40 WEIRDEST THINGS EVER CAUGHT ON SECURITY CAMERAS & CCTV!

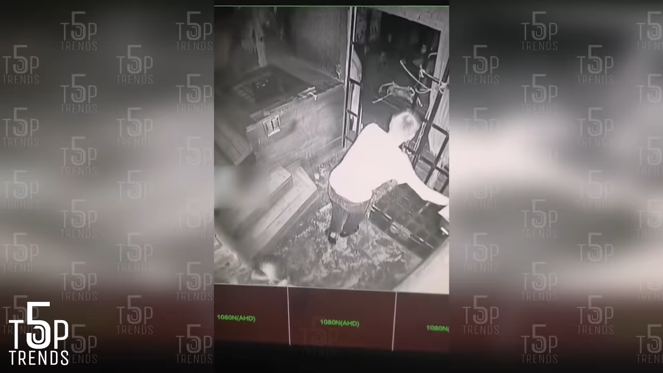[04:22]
This guy mistakes his girlfriend for someone else Then he ends up running out of the exit door with a man Talk about leaving your girlfriend behind